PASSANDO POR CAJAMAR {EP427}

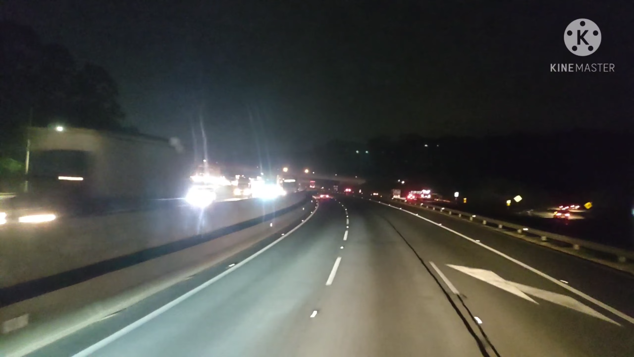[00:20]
18 horas 35 minutos, 19 graus. Aqui nas proximidades de Perus, no KM26 da rodovia Anhanguera.
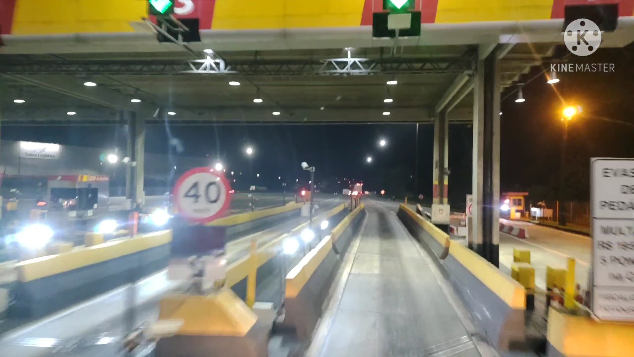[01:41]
Tem pedágio que abre e tem pedágio que não abre.
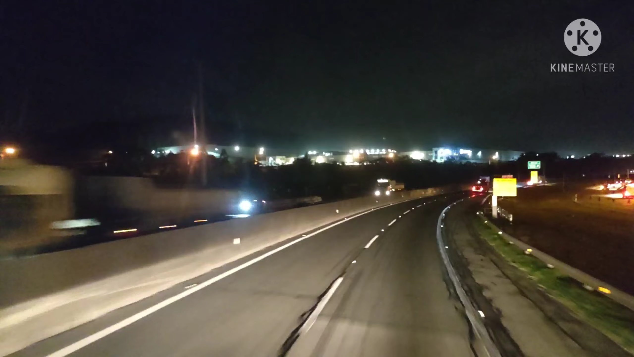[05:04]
Fechada. Saída seguida 36, Cajamar retorno, balança fechada.
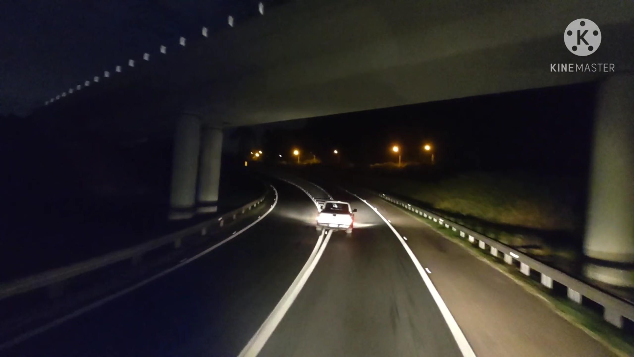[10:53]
Aqui a gente tem que estar passando por cima da Anhanguera para acessar a Bandeirantes aqui na frente.
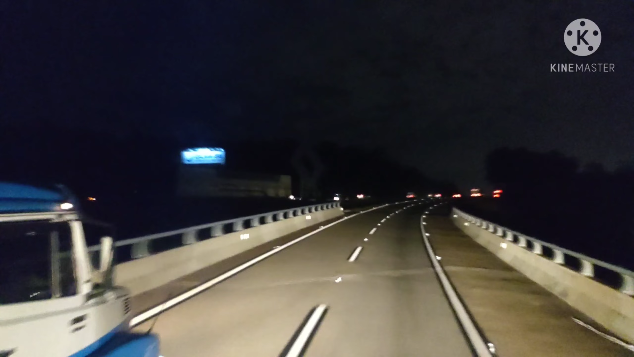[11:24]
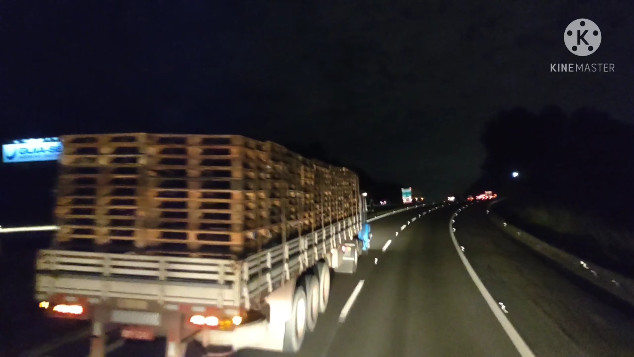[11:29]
Rodovia dos Bandeirantes, pessoal. Já estamos na rodovia dos Bandeirantes.
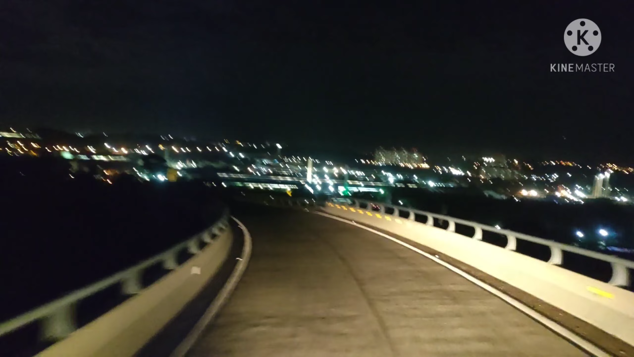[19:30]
Vamos acessando aqui a Dom Gabriel Paulino Bueno de Couto. Também já vou encerrando esse vídeo por aqui. Segue o próximo vídeo, pessoal. Segue o próximo vídeo. Saída 64, Bandeirante, São Paulo.